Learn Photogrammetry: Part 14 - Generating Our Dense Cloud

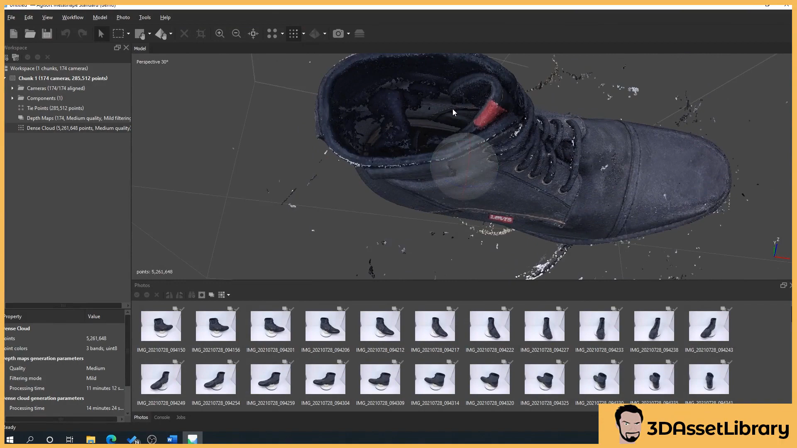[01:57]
So as you can see this is going to be very good. Obviously this has got no texture applied and this is not the final mesh.